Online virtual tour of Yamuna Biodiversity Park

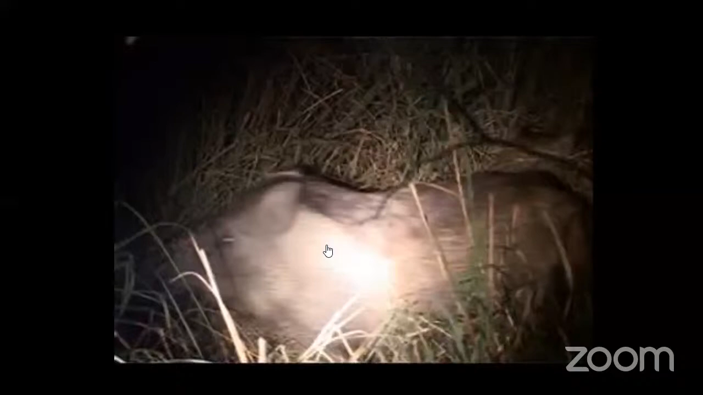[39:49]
Park is also having a good population of Indian wild boar or wild pigs, you can see. And they are very active during night.
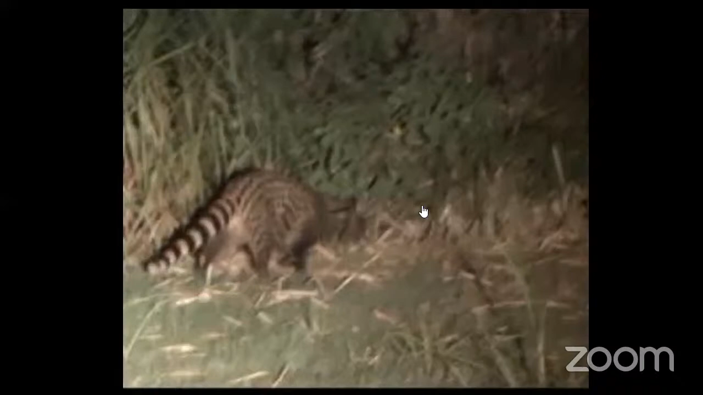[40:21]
This is Indian civet. This is also nocturnal. Jungle cat.